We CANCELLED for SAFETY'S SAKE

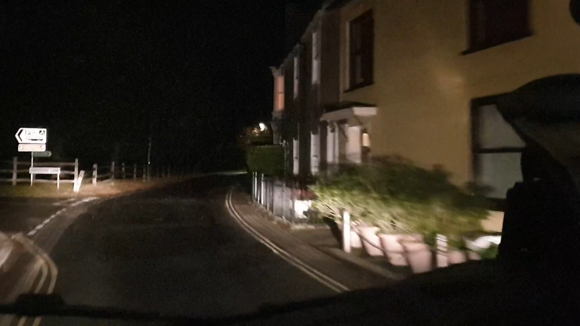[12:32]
this castle street running up to Portchester Castle is absolutely beautiful.